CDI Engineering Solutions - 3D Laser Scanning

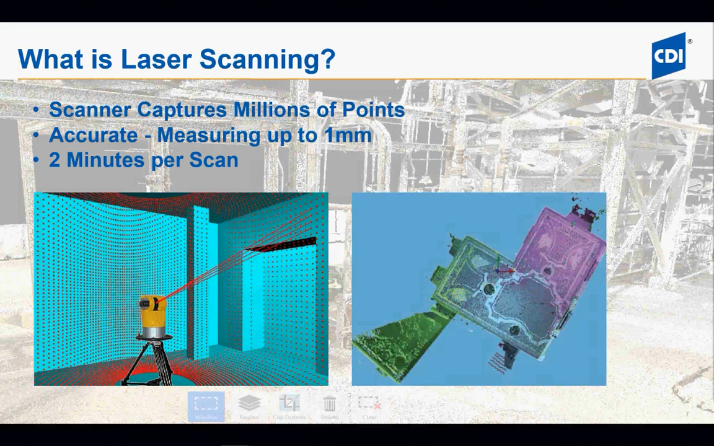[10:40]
the more accurate and clear the scan will be Also, the more scans that we do, the more that you're going to be able to see and measure
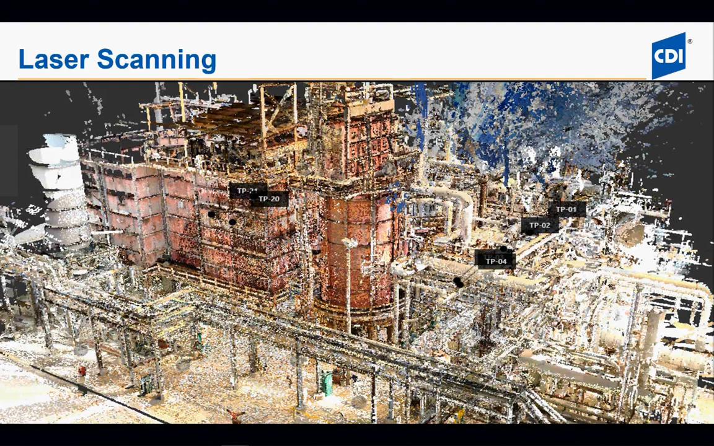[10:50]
So this scan right here is a scan that we did for a client a couple months ago It consists of about 65 different scans Multiple elevations, at least four different elevations that were shot in this scan And it encompasses about 36,000 square feet And it took us about three days to scan this job Now,
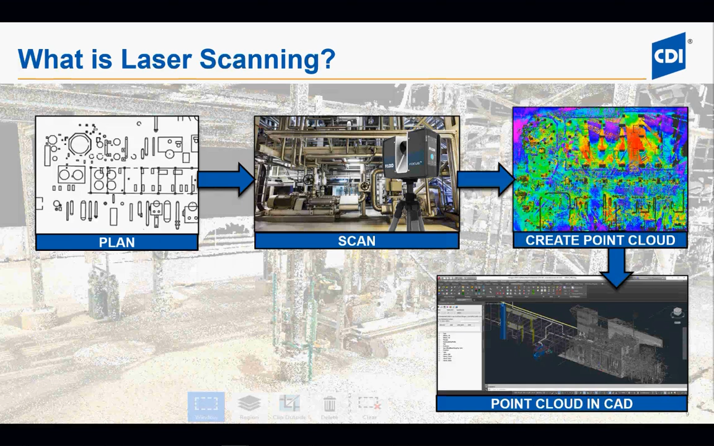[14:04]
that can bring in a point cloud This allows you to see what is out there And be able to do your design and engineering more effectively So why is laser scan used? Well, if you think of the old traditional field measurements After a while, your tape measure can only stretch so far And if you're stretching across two beams You're going to get a little deflection in there No matter how tight you pull it So your accuracy is about a quarter of an inch
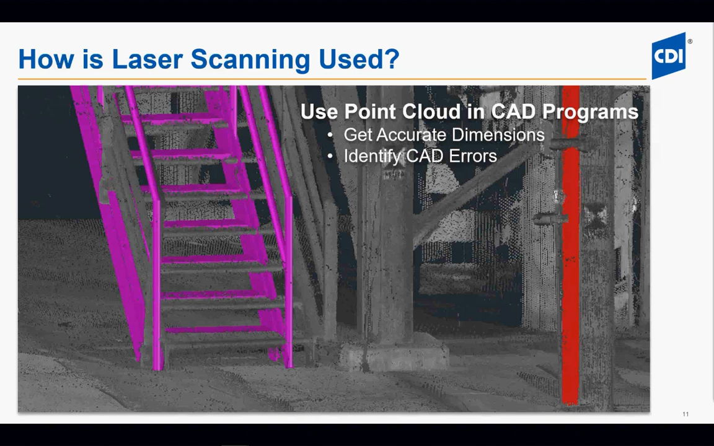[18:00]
During installation for verification We can scan the project As it's being constructed To verify that it's being erected correctly So if something's off We can fix it before Another piece goes in And verify that it's done correctly We also use our laser scan For clashes As long as again The laser scan can pick it up We'll have a record of what's out there And as we run our pipe We'll be able to know If we're clashing Nothing is plum and square In the real world After
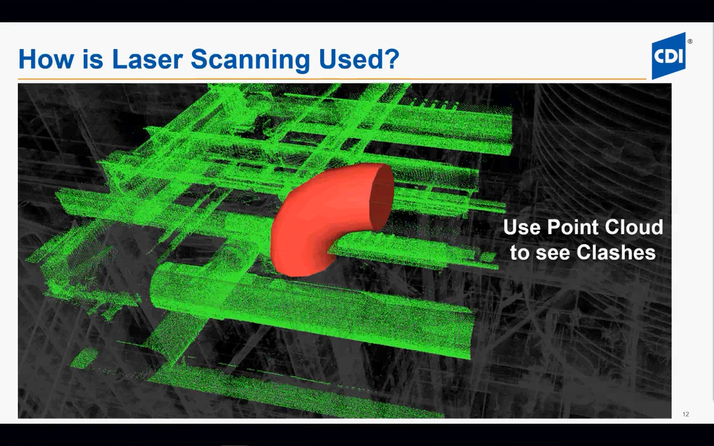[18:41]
years of settling Or emergency maintenance work Things are not nice and straight So we can see the clash And make the changes Before it goes to the field Again, saving you more money
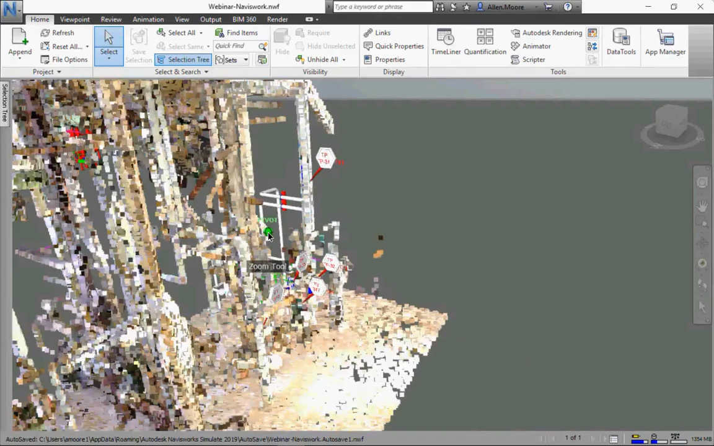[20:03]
That's Navisworks We won't show that one yet This is recap There we go So This is our scan That we did
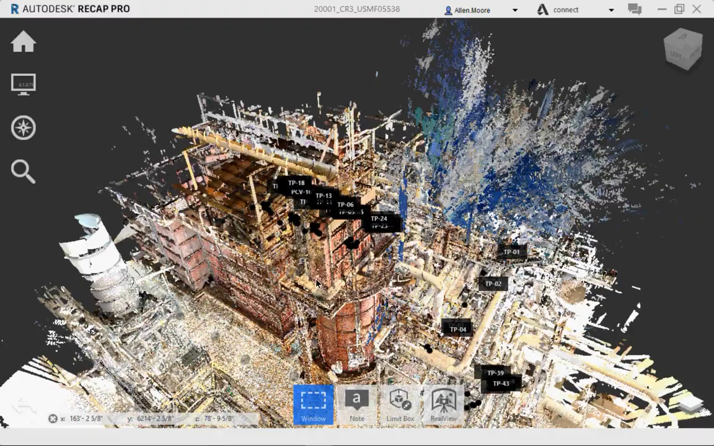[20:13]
About Two or three months ago And that's 36,000 square feet Took us Three days to scan Now, this is A lot of data
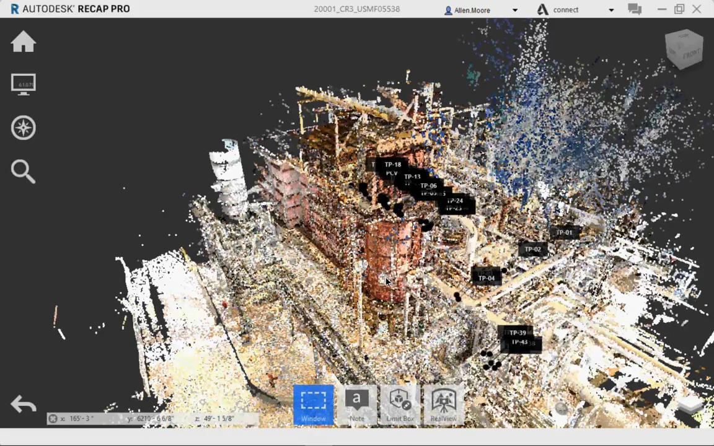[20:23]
It's Maybe a little Hard to see The scanner Picks up everything Including the steam That was coming off The heaters That day Because it was cold
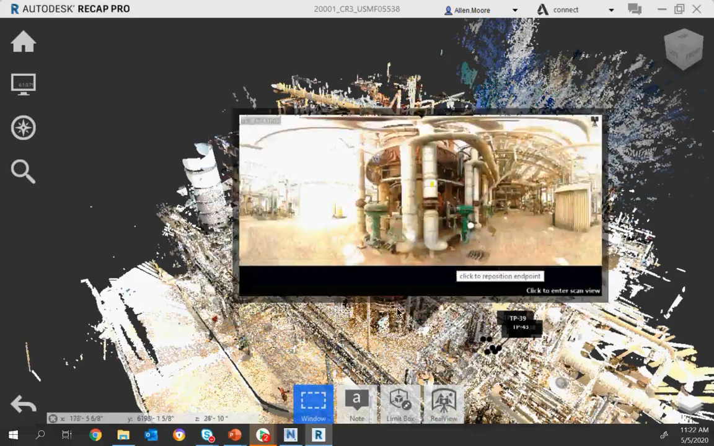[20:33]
So We can Pair this A little bit Make it A little smaller
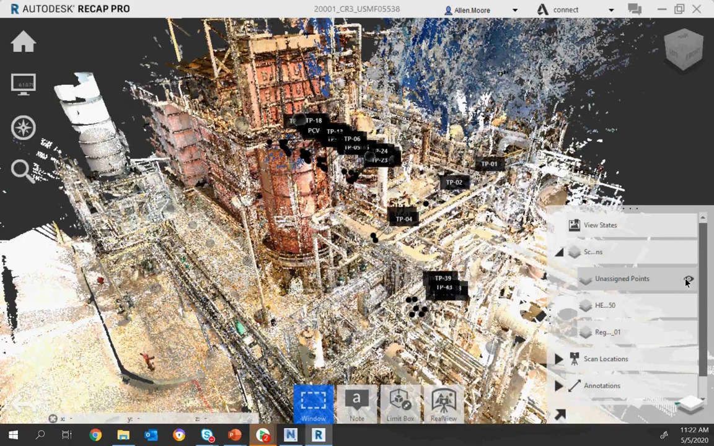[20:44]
And We will do that Real quick We'll turn off All these points And Now we have Two areas That Are
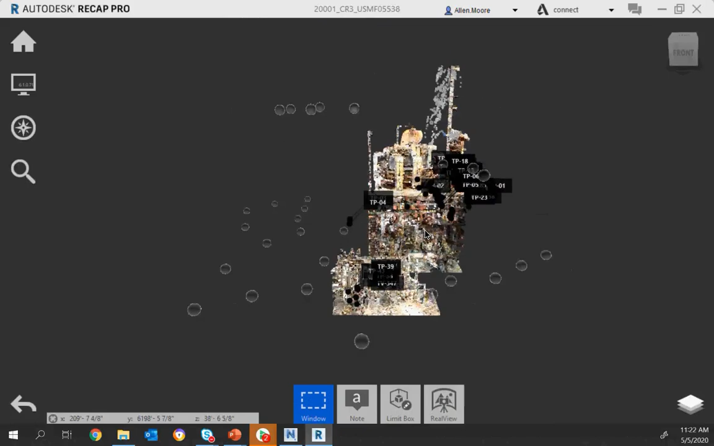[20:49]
Visible We have One of the heaters Here And then we have A control station
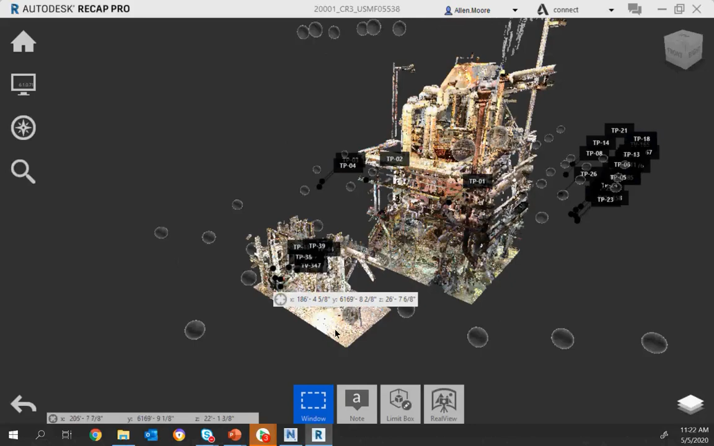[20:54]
Well, we just want to focus on the control station So we will turn off the heater also
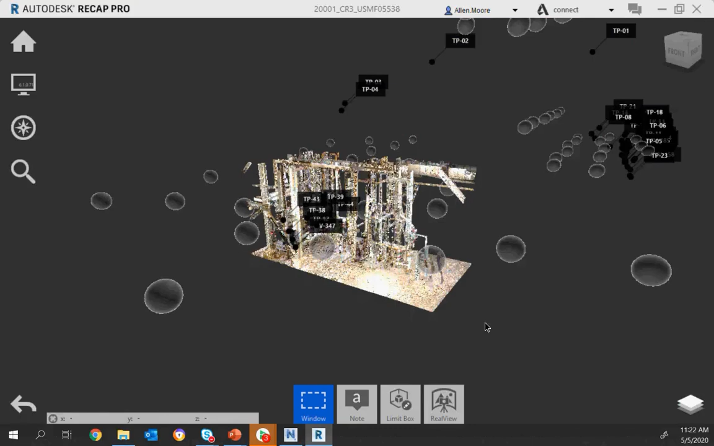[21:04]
So then you can really see Just the area you want to focus on Now if you notice these little bubbles right here These are locations of all the scans
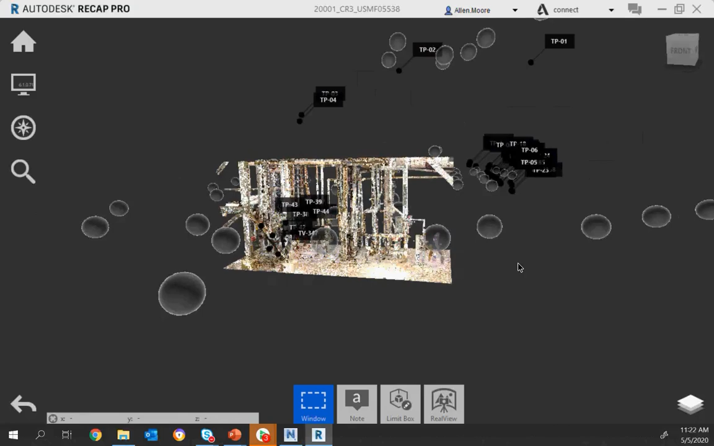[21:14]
And you can tell that we had multiple We had four
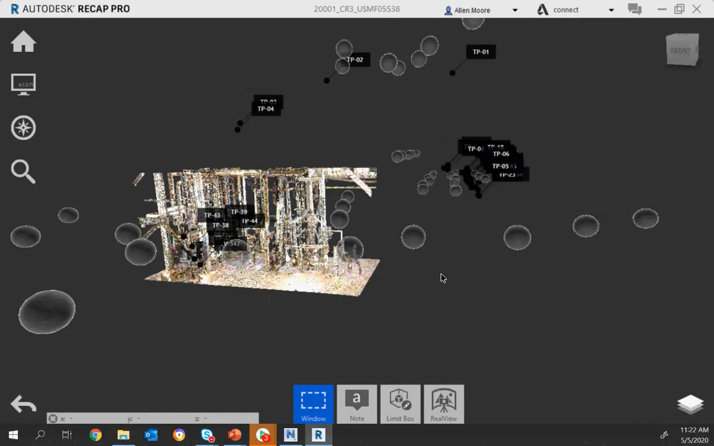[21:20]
different layers We had our ground scans We had one level up on the first deck of the heaters
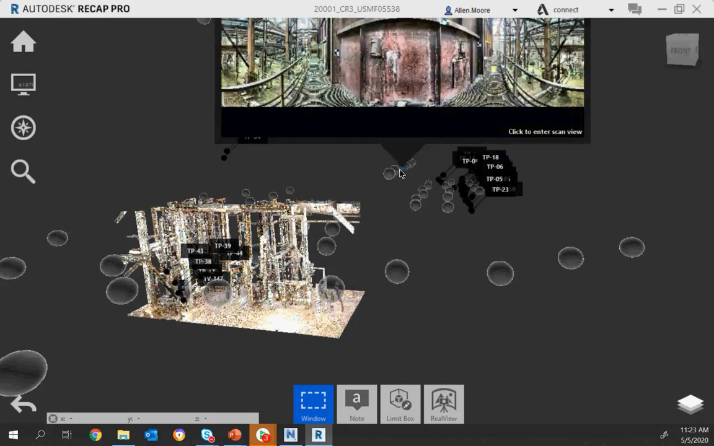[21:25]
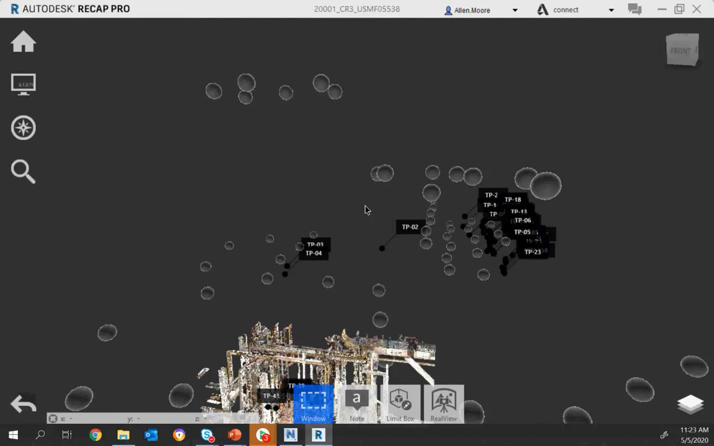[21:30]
And we had another level where these on one set of heaters And then a very top level of these heaters Now the benefit about shooting all
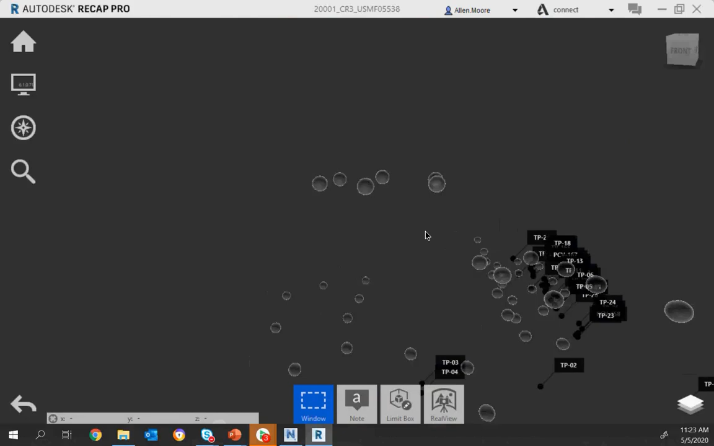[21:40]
these different elevations is we get more and more More and more coverage And so the laser will go out and hit Come back to the scanner and measure Do another measurement
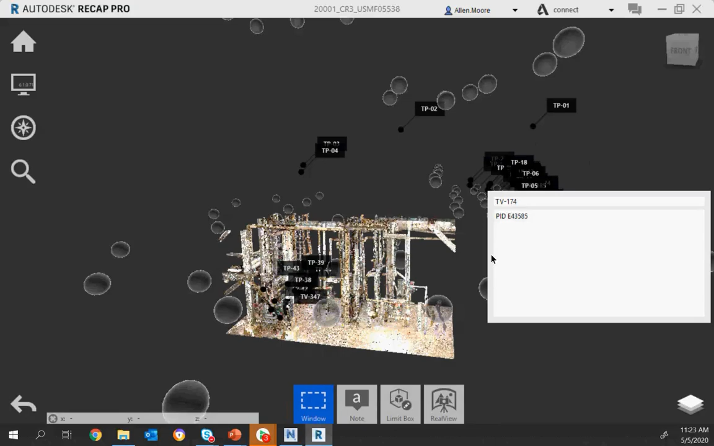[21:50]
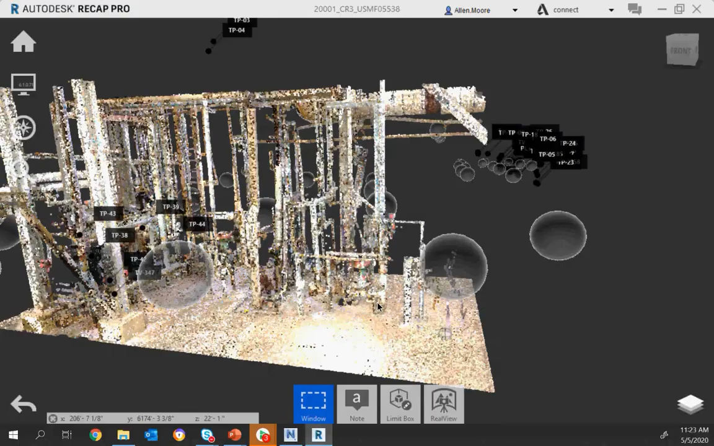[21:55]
Now this is our area that I was talking about earlier That was added to our scope in the middle of the project
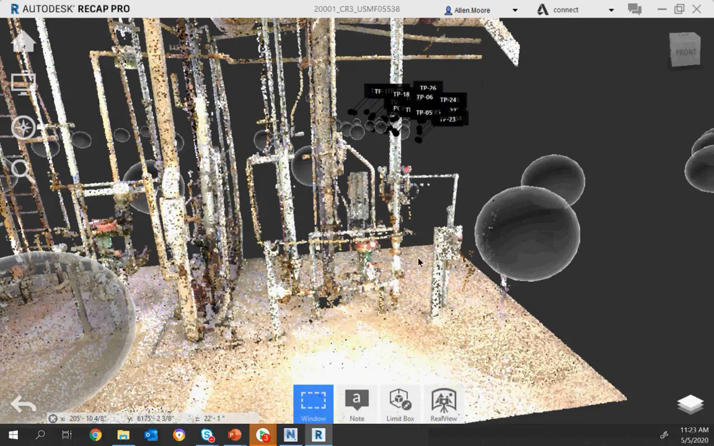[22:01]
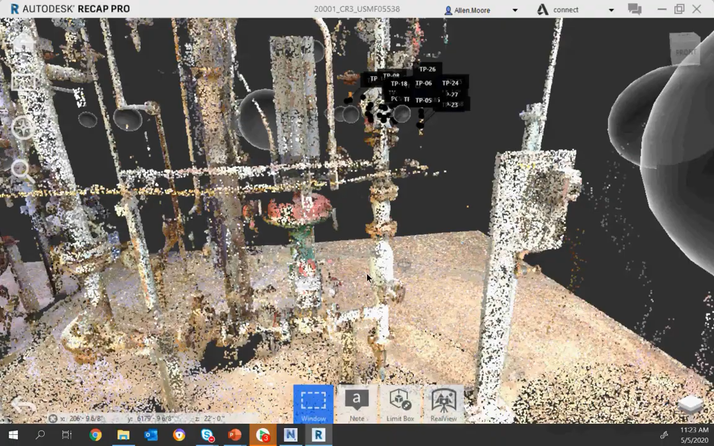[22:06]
So we were able to pinpoint where our
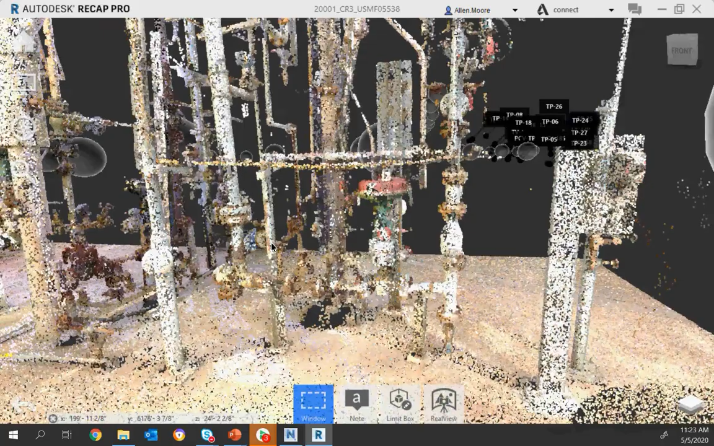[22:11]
control station was going to be And where our tie-in locations were
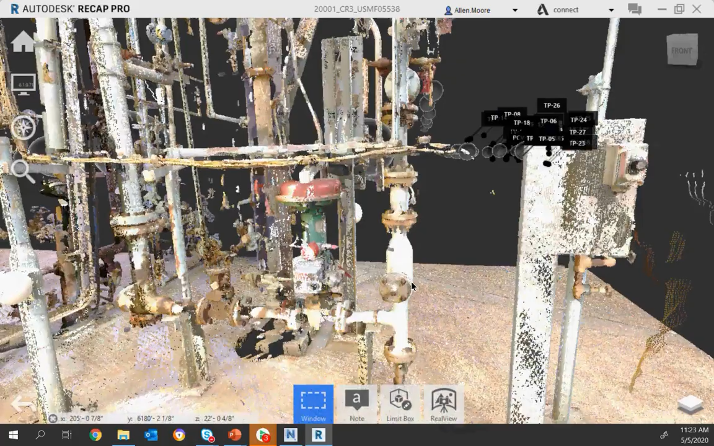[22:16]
So I was able to go in here and tag each one of the tie-in points So how do you do that? Well, if you go down to our notes